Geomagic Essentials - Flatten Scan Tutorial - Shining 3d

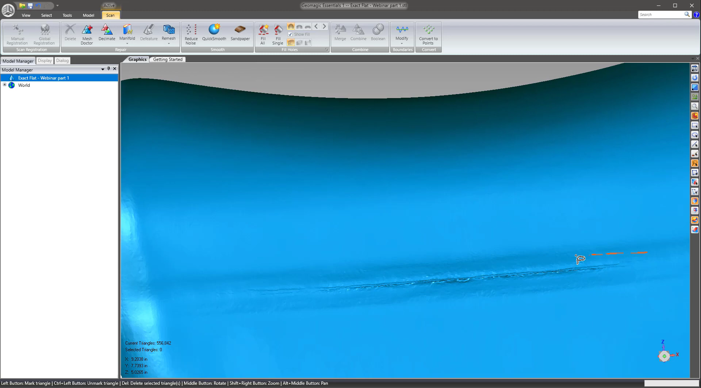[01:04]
You can come in to this small area and just select it.
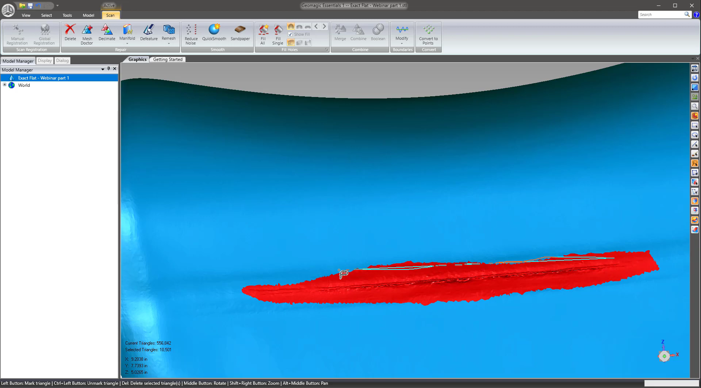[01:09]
And use the D feature tool, which will remove that.